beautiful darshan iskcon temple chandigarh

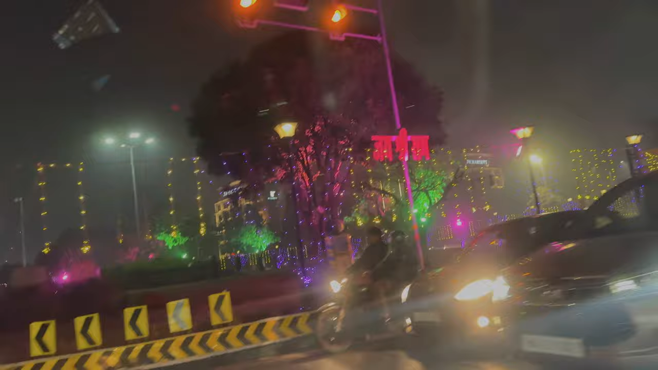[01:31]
जय श्री राम भाई। अयोध्या में भी ओपनिंग है, 22 जनवरी की ओपनिंग है।
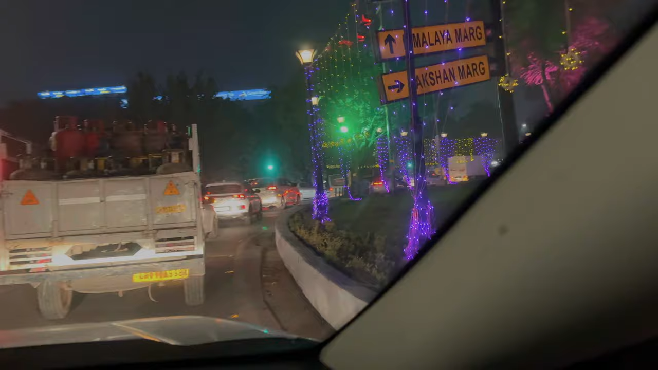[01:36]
चंडीगढ़ सजा रखा है, पूरा सजा रखा है, चौंक ए टू जेड सजा रखे है।